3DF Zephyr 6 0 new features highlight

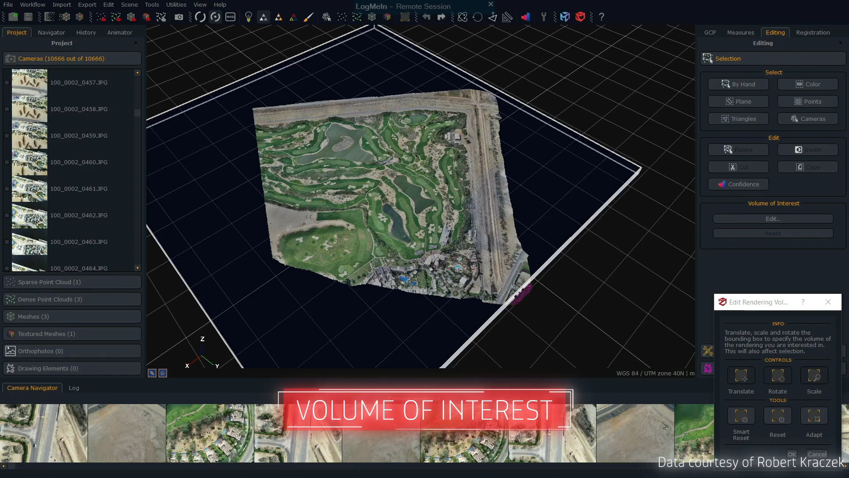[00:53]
The new Volume of Interest tool enables you to quickly and easily isolate key areas of your reconstruction and is ideal for handling and editing large projects.
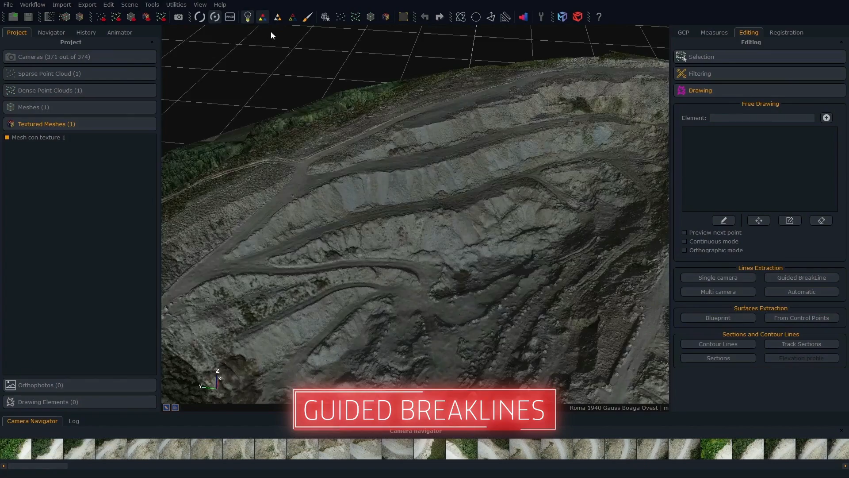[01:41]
With this update comes the new Guided Brake Lines extraction tool. Guided Brake Lines automatically predicts your mesh profile and is the ideal tool for mapping quarries. Verily wide securely spines have beyond that, but I hope you can think of by your creatures mueves. But I hope you're kalian by sito- erfaring, you'll see your child.
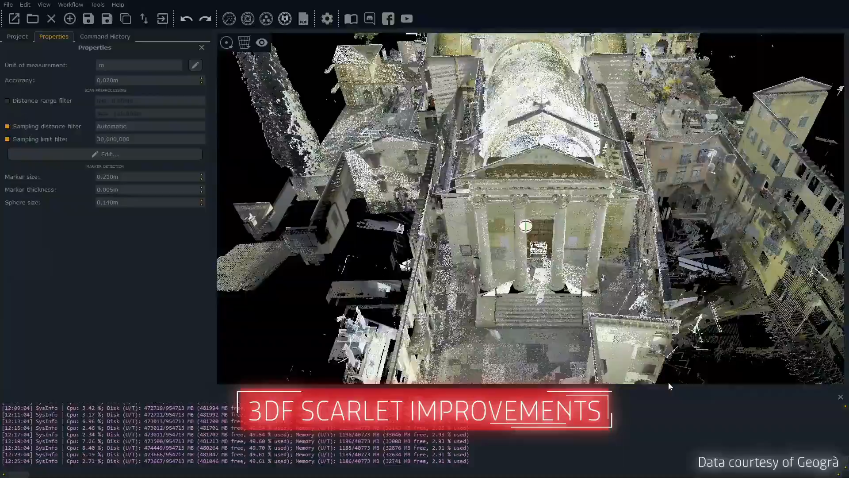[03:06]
With a significantly improved UI, faster and more responsive,
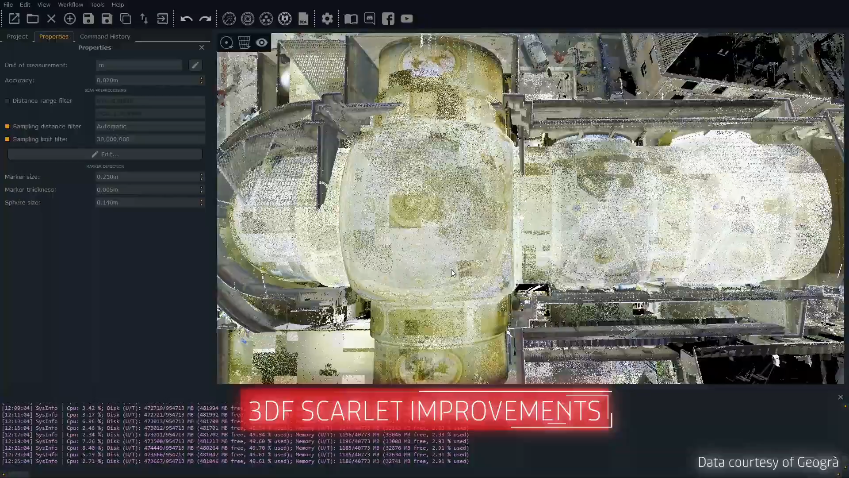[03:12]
you can now manage your laser scan datasets with greater ease than ever before.